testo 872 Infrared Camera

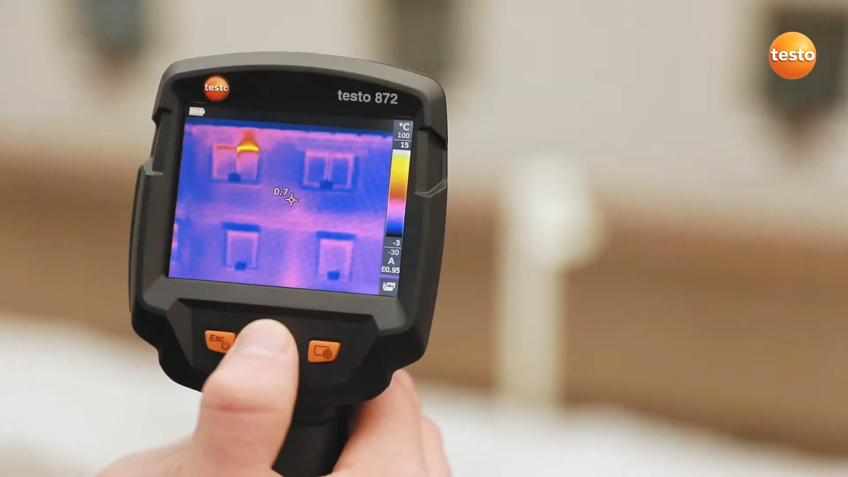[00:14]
First of all, in addition to the ambient temperature, you have to set the emissivity in the imager. Thanks to the stored table, this is very easy to do. You can set the scale of the thermal image automatically, manually or with the Testo Scale Assist function.
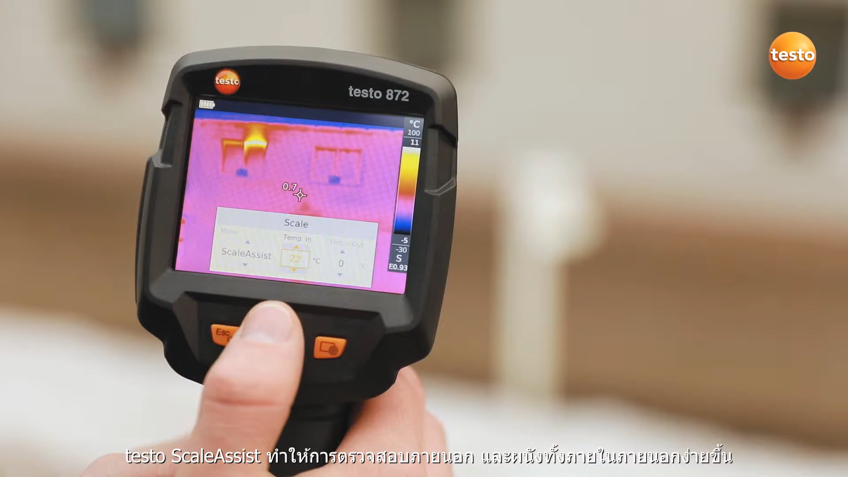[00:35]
indoor and out.
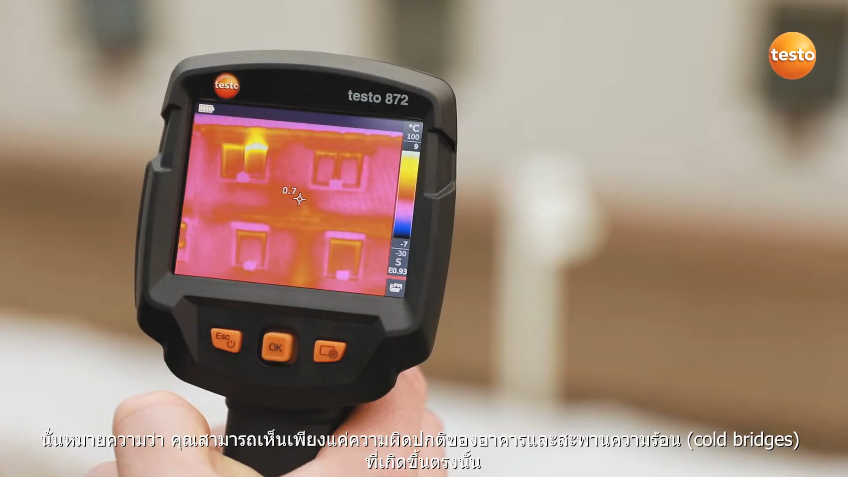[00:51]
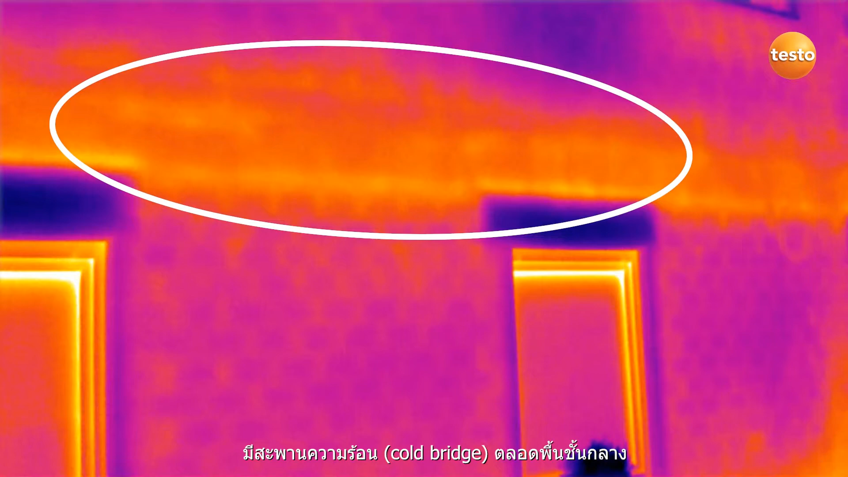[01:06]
The badly insulated riser of a radiator.
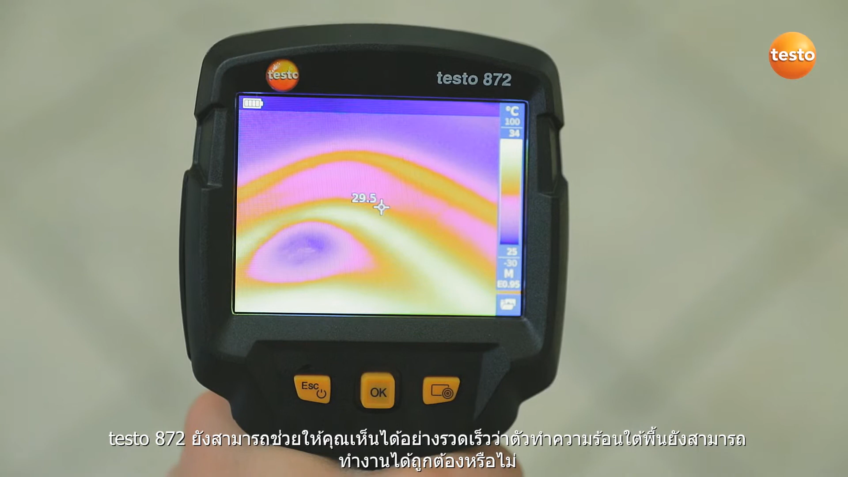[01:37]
allows you to see at a glance whether the underfloor heating is still working correctly.
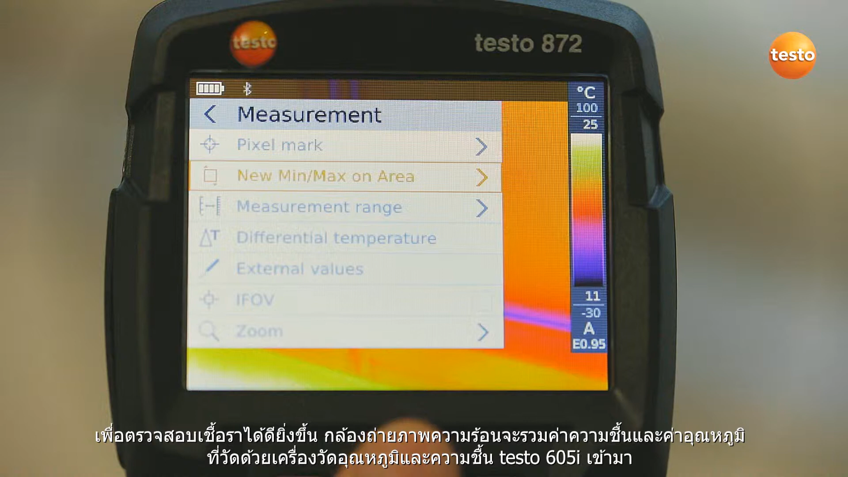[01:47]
measured with the thermohygrometer Testo 605i into the image.
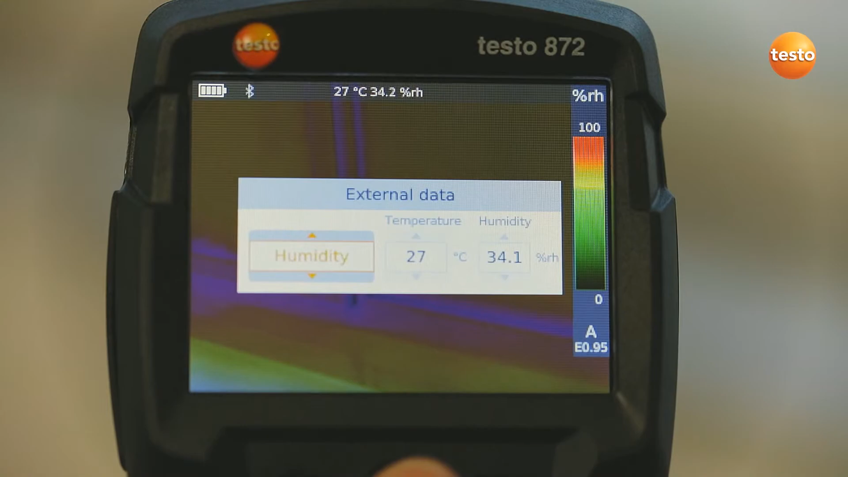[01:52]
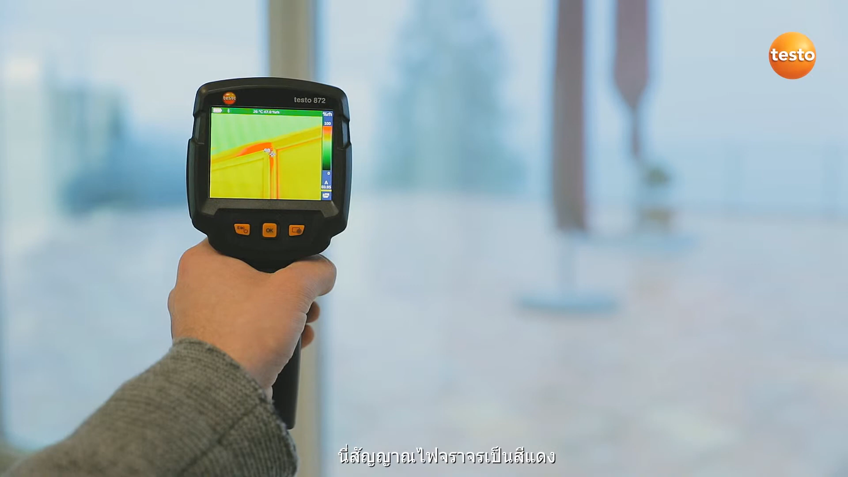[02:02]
That means acute mold danger for this measurement object.
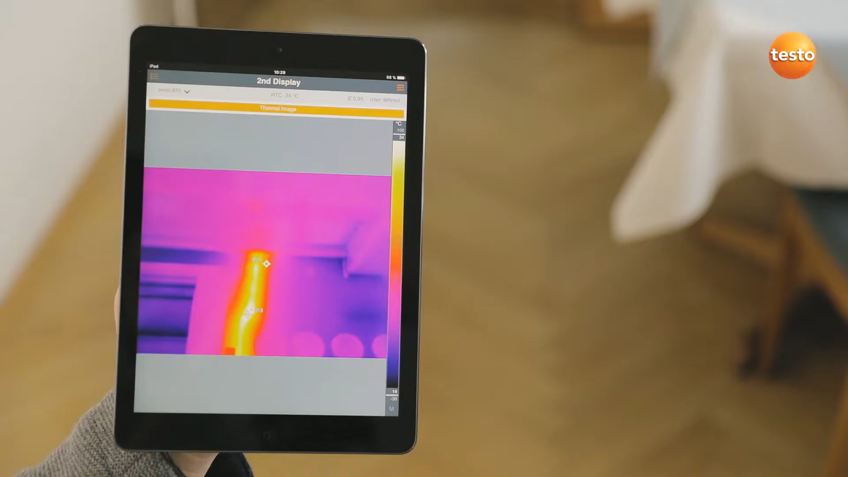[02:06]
Incidentally, Testo 872 also transmits the measurement values live to the Testo Thermography app on your smartphone or tablet.
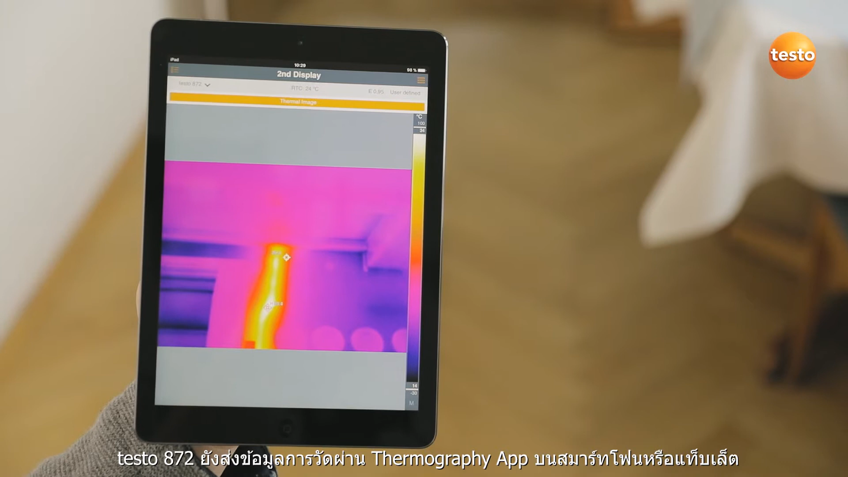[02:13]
Ideal when you're on-site and need a second display.